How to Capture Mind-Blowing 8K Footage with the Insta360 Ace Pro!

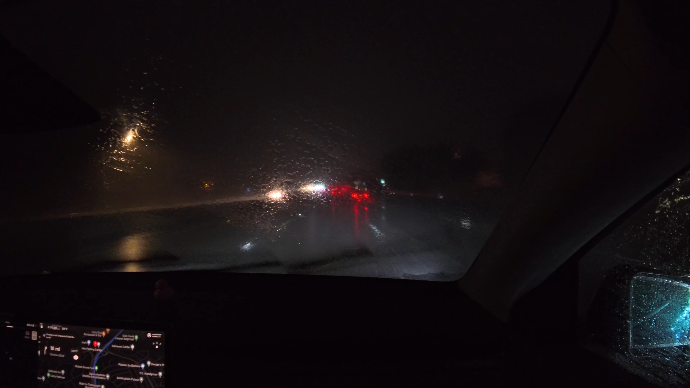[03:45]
max and you can notice that the images become much brighter in darker situations.